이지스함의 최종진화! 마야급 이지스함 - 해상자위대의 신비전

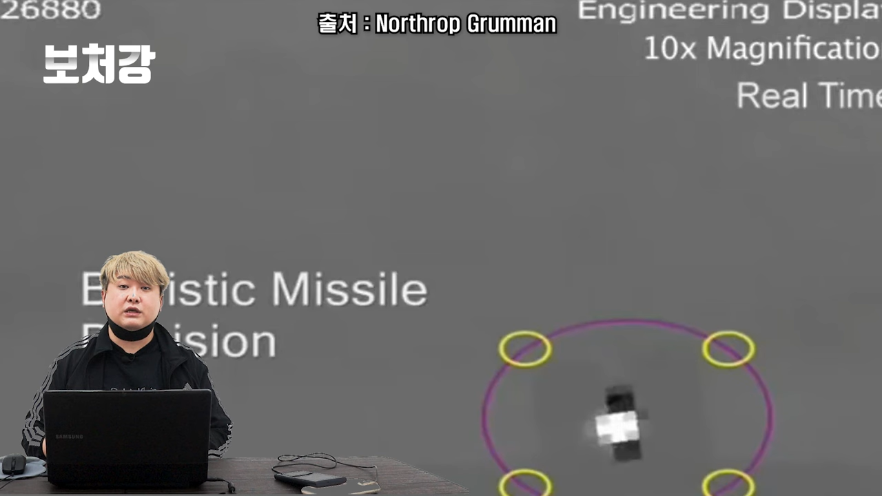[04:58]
참고로 F-35 같은 경우에는 자체적인 이오다스 시스템을 이용해서 1100km밖에 탄도탄을 갖다가 탐지하고 추적할 수 있는 기능이 있기 때문이죠.